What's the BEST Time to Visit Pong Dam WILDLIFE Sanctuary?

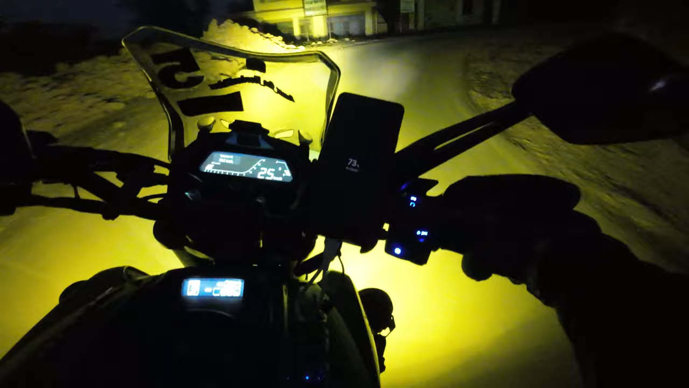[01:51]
कितने नहीं दिखेंगे पॉंग डैम 1974 में बनके रडी हुआ था वाई और उसी के कारण फिर ये लेख बनी पैसे हिमाचल मैं अभी मेरे डिस्टिक में पिछले तीन-चार दिन से काफी फोग हो रहा था तो मैंने हो जा क्यों ना यह फिल्टर लगा ले पर
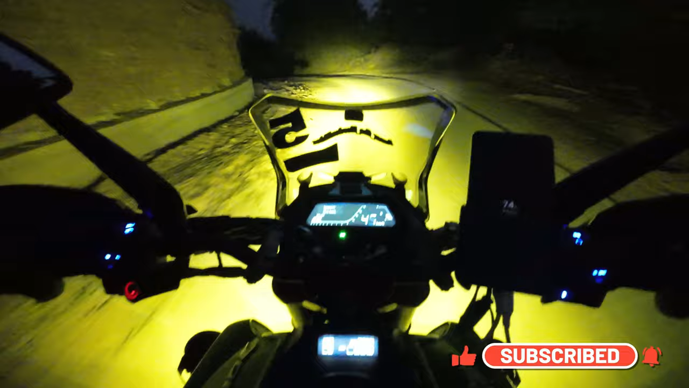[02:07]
आ� अभी कोई धुंद नहीं है चलो जी मैं पहुंच चुका हूं ठाकर दोवारा और यहां से लेट लेना है मुझे लैट